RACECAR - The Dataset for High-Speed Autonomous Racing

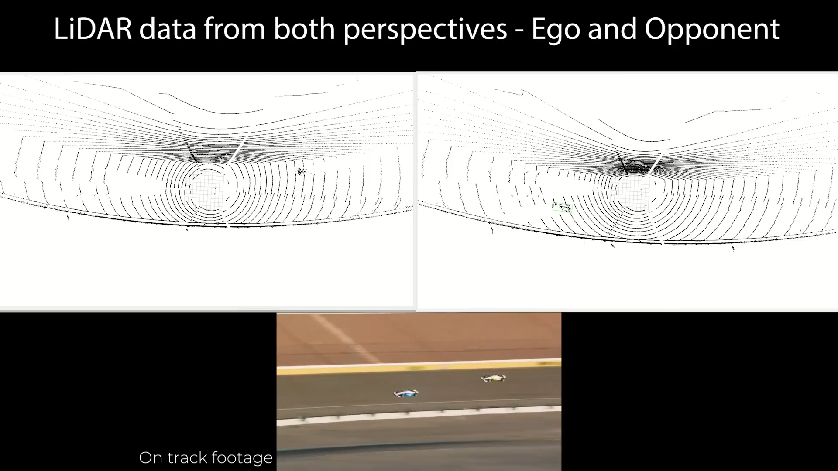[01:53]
The sensor data is synchronized and provided from the perspective of both the vehicles in the maneuver.
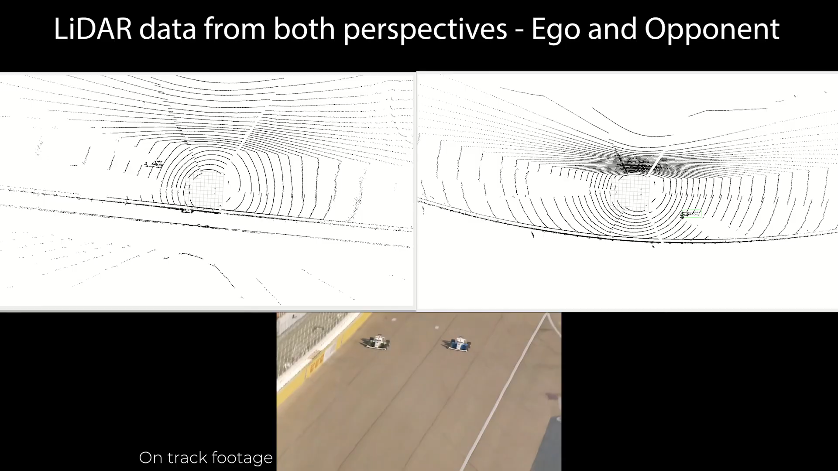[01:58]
We also include the ground truth pose information for each vehicle.
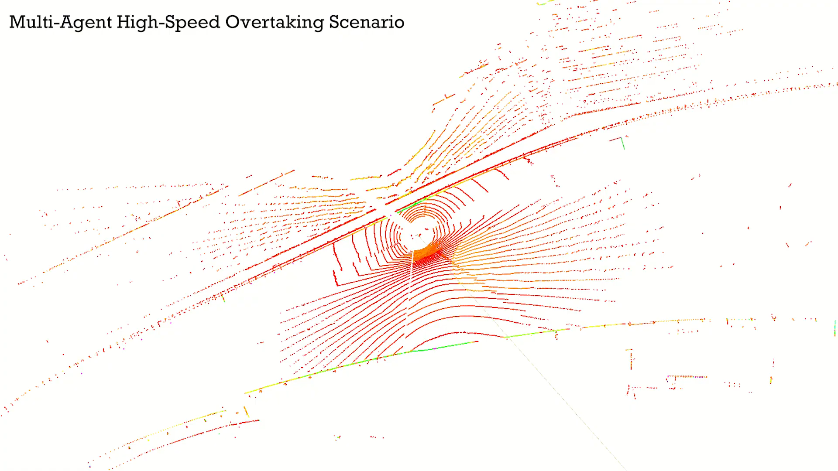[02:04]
Knowing the ground truth pose information of the ego vehicle and
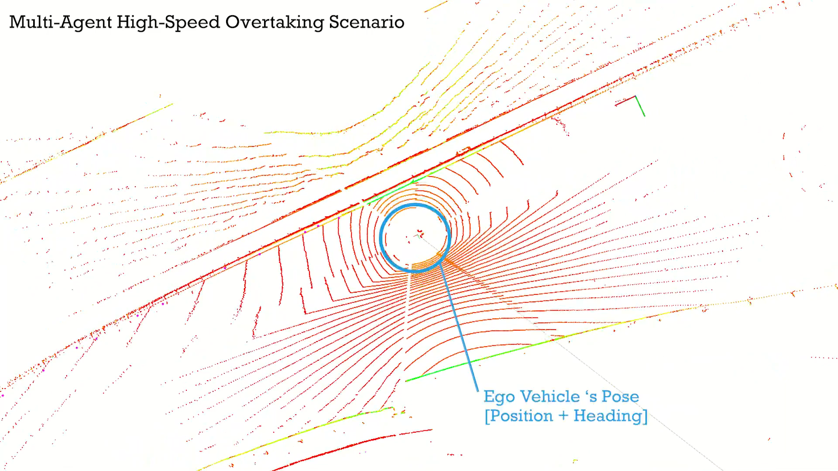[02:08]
the opponent can enable several research problems at the limits of localization,
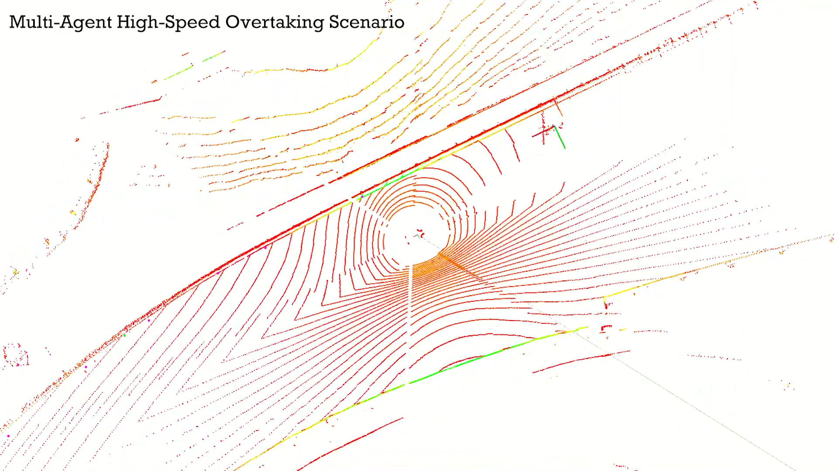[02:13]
object detection, and object tracking at such high speeds.